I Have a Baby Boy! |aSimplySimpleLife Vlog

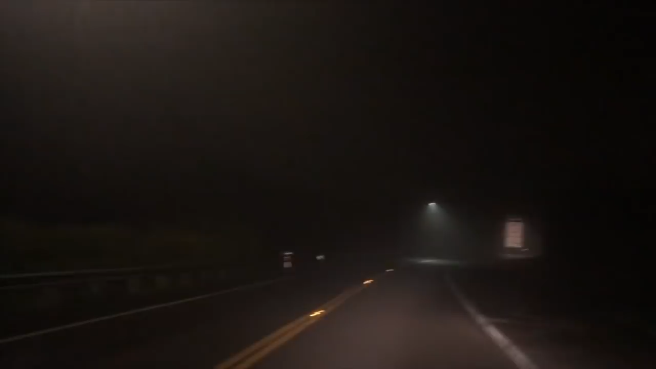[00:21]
um and there's nobody on the road kind of spooky all right but i don't want to say that all right just wanted to show you guys my view